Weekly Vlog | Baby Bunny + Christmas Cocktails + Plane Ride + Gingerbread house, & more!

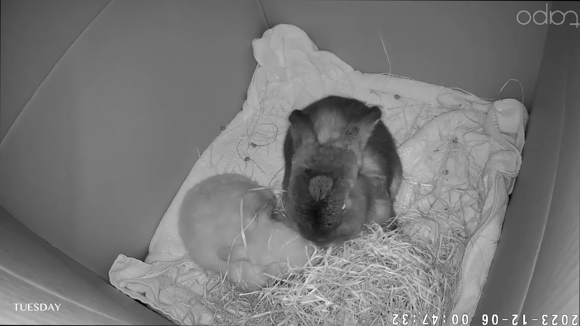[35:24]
They've been pretty good. I gave them some hay and they've been munching at it for hours now. Give them some water.